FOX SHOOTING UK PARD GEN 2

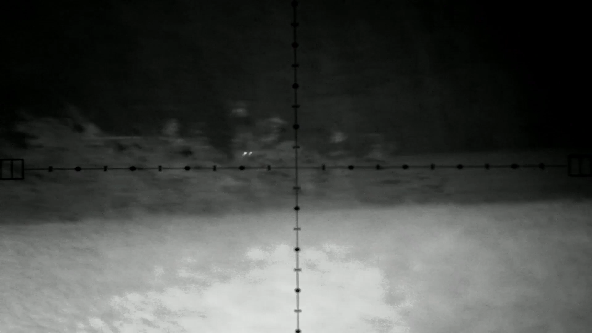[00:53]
he's going to come round the pit, I think.
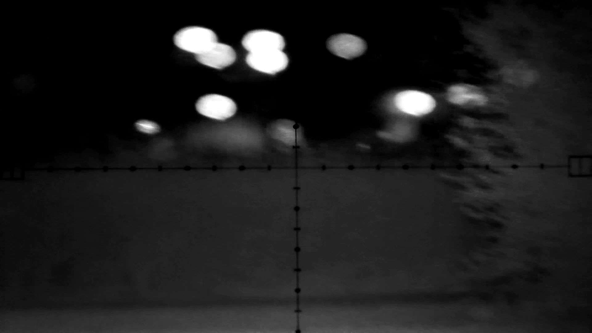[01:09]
Just going to look in the thermal.
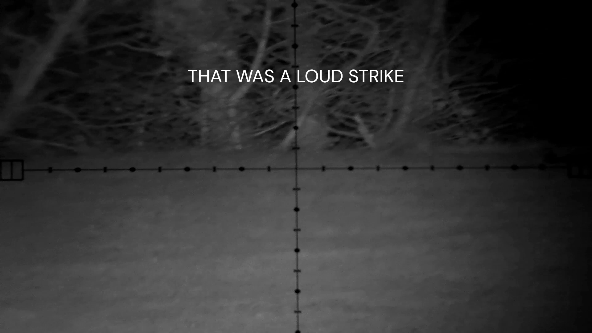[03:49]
He's down. There's a field behind there, that's why I took him when he was by the tree for a backstop.
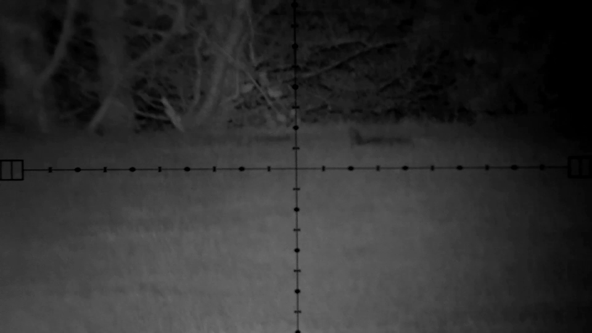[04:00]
The tree is, what's the range on that? 130, 140 yards almost.
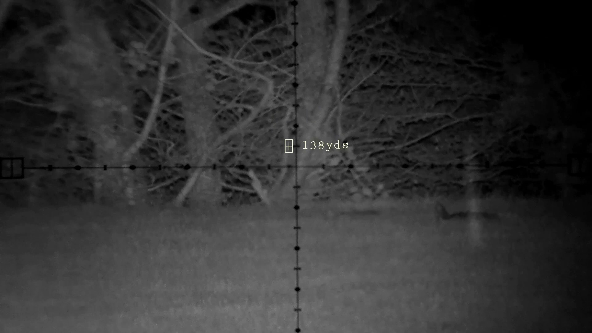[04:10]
Okay, fox down. Bugger, I forgot to press record on that one. 180 yards, I'd say.
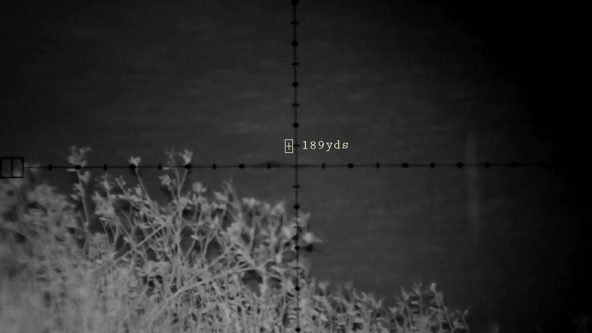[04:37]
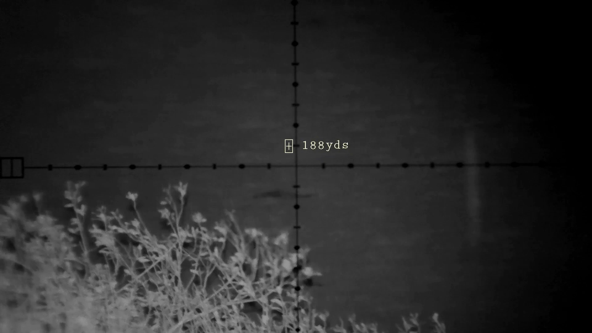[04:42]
Hmm. 180-ish. Number three for the night, that is.
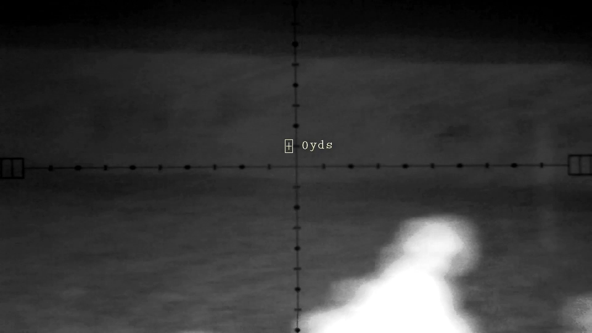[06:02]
That bastard come running in then.
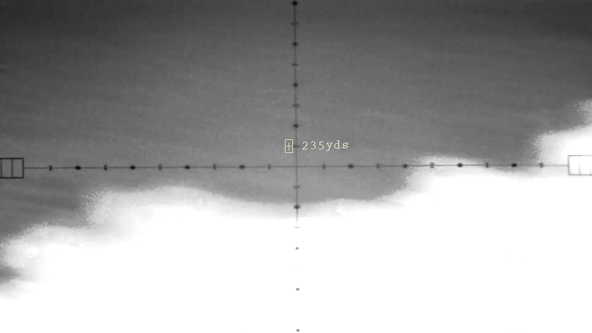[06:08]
It's just there. I don't know whether I can get a shot on it.